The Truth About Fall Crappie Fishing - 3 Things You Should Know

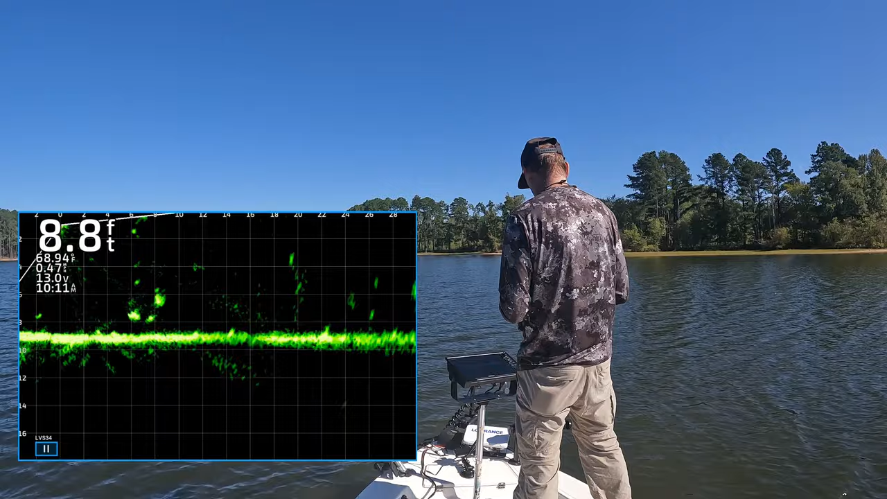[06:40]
On screen: depth 8.8 ft
let's see if we want mostly vertical jig in but sometimes i just let it fall back there he is come here